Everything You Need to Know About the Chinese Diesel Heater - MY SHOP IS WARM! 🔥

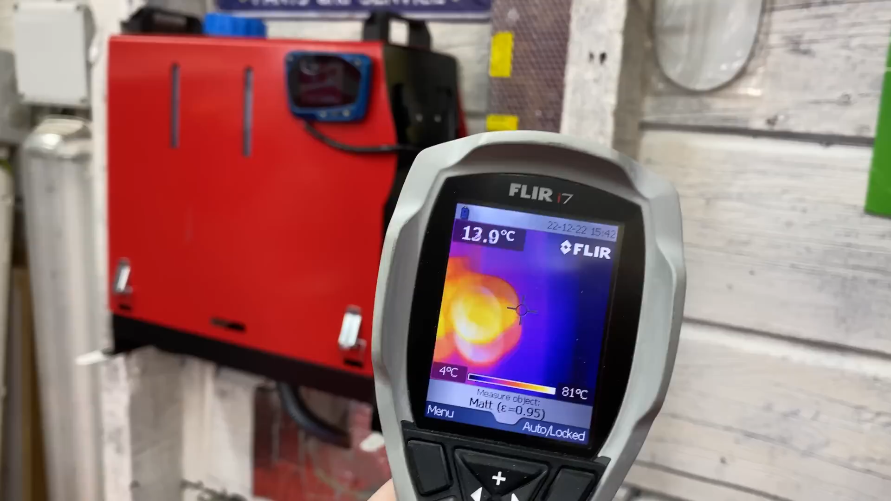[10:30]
On screen: spot 13.9°C, scale top 81°C, scale bottom 4°C
Okay, we're up to temperature now. Walls of the garage here are right around 5 Celsius.
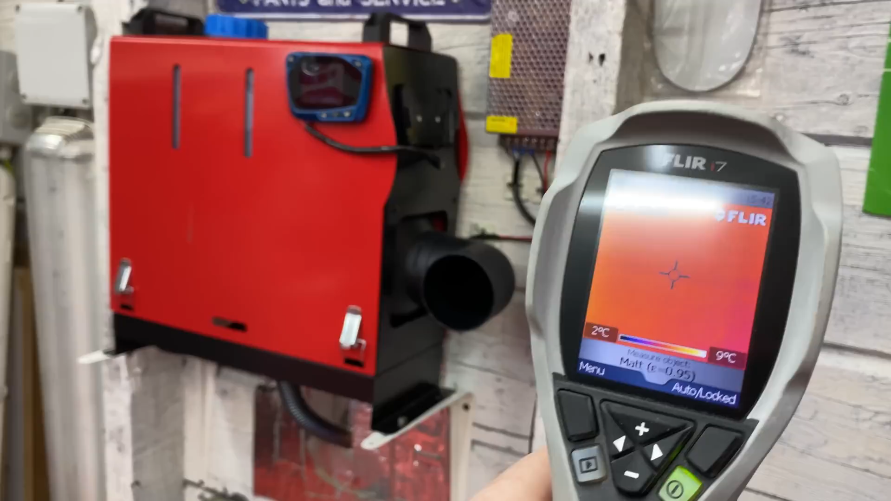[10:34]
On screen: scale top 9°C
But our heater in the neighborhood of around 80 Celsius coming out of that tube,
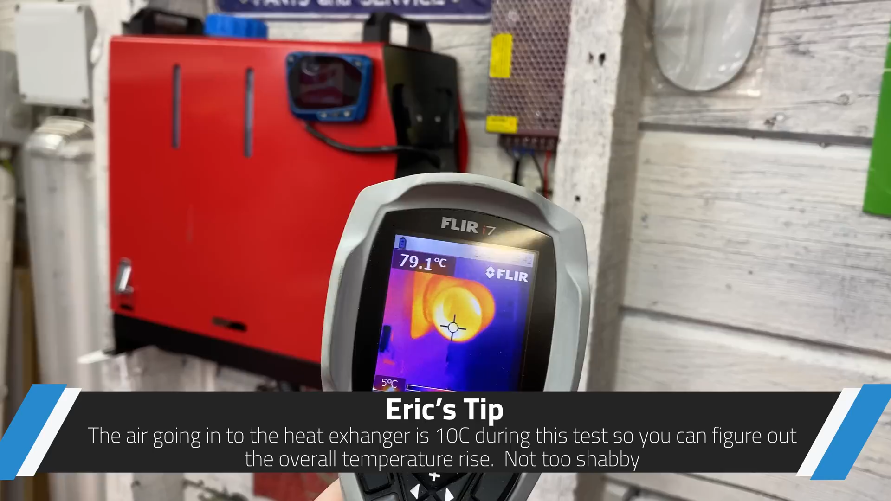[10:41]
On screen: spot 79.1°C
which is darn respectable.
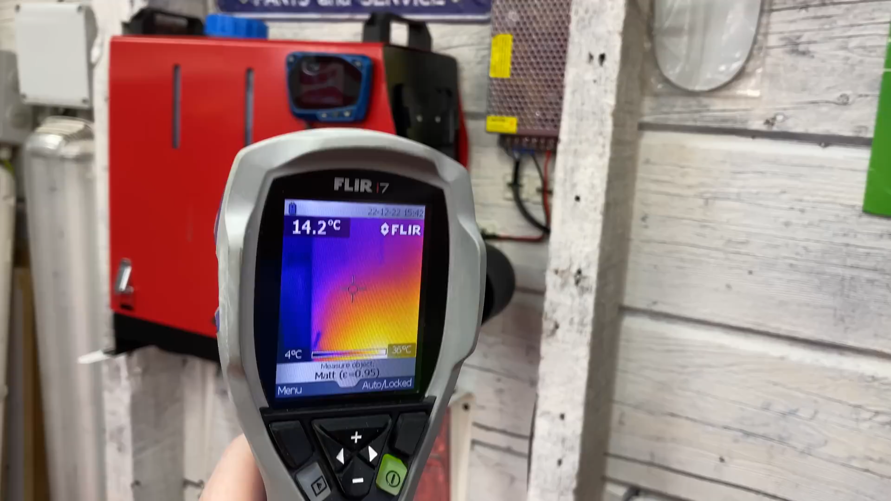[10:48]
On screen: spot 14.2°C, scale bottom 4°C
You can see the outside of the case not showing any real signs of heat because, well, the emissivity of that metal isn't great.
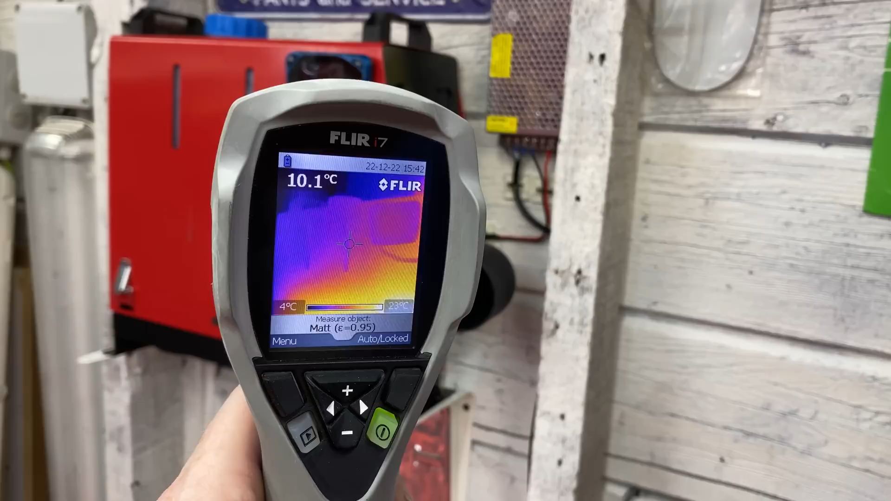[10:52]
On screen: spot 10.1°C, scale top 23°C, scale bottom 4°C
It's shiny, but also it's quite insulated. The guts of the heater are another two layers down. So you have your steel and then plastic.
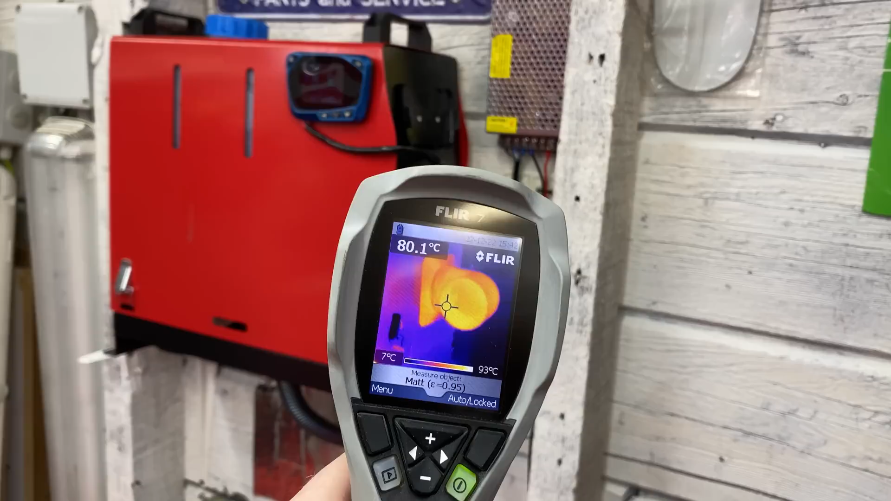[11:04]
On screen: spot 80.1°C, scale top 93°C, scale bottom 7°C
But this is what we can expect with this bone stock with the power supply set the way it is.